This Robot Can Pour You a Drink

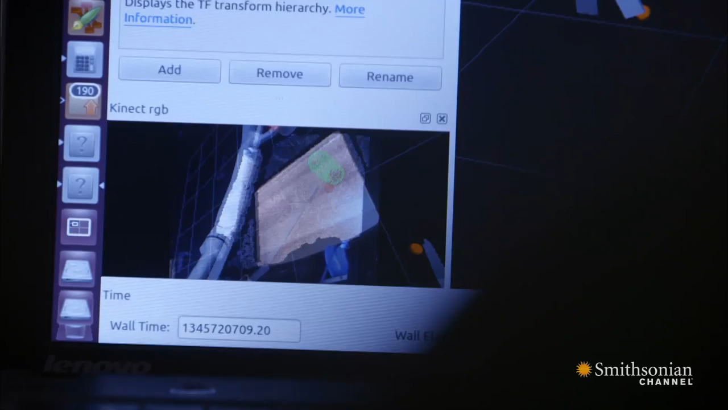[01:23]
This is it mapped into a three-dimensional world. Oh, wow. You can see the green shadow. Yes.
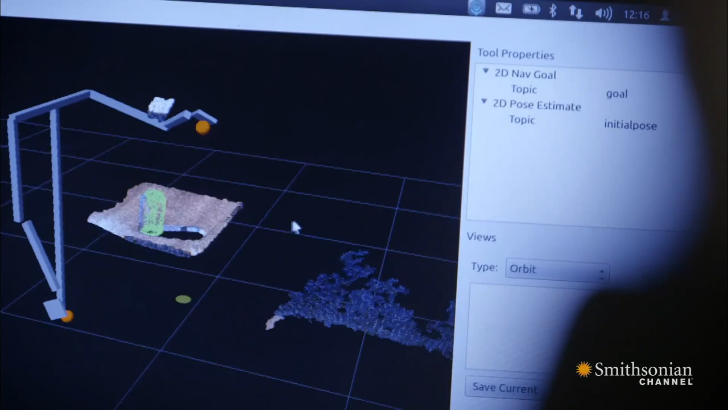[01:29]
That's the object that it thinks it's seeing. How does it know that that's the can and not the table?
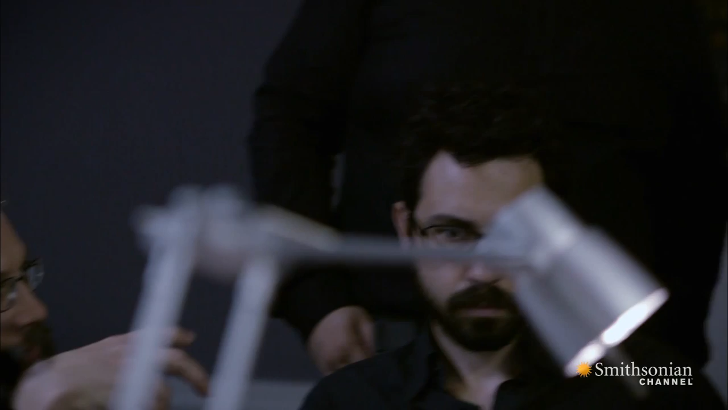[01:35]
It recognizes a collection of points that are of about the right shape. So it has kind of learned what a can looks like.
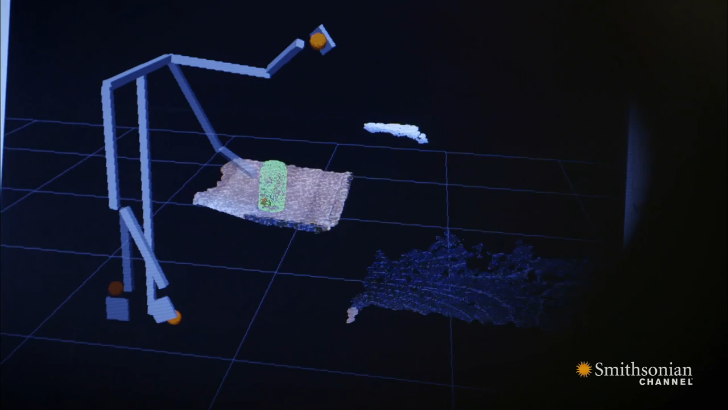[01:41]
Oh, cool. Can I have a glass of cola, please?
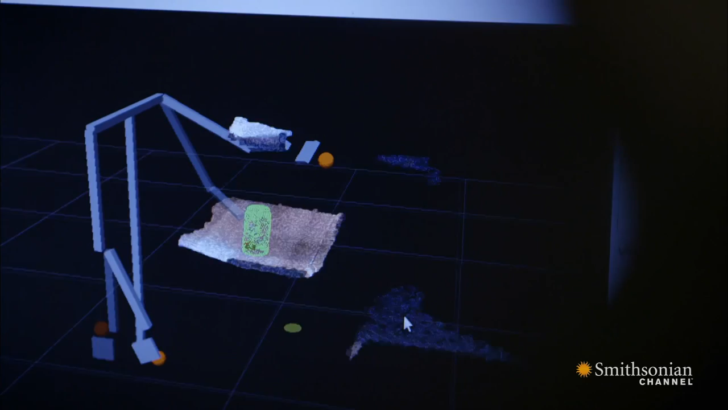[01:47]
Once the computer's decoded the image, it sends signals to a circuit board in the custom-built shoulder,